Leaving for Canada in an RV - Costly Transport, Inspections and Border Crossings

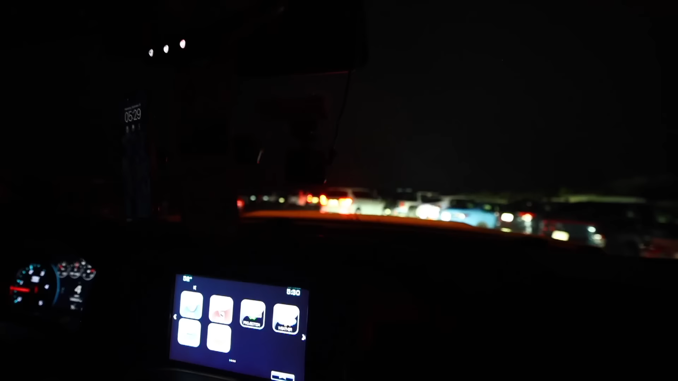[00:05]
How do all these cars get up here? Was it really like people lining up at 5 a.m.? It looks real good. Yeah, put that on. Yes, just get it in there.